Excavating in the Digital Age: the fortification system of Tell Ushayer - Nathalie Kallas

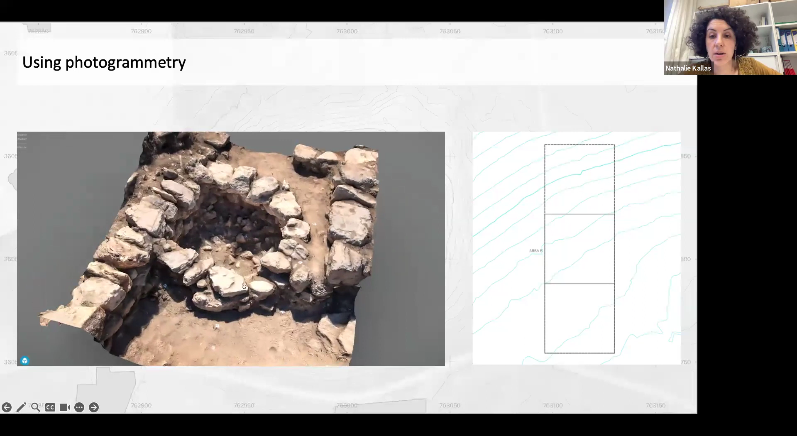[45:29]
which a lot of times helps to add more observations and make notes of things that we might have missed on the field. The digital elevation models of the DMs or digital evasive models of these 3D models,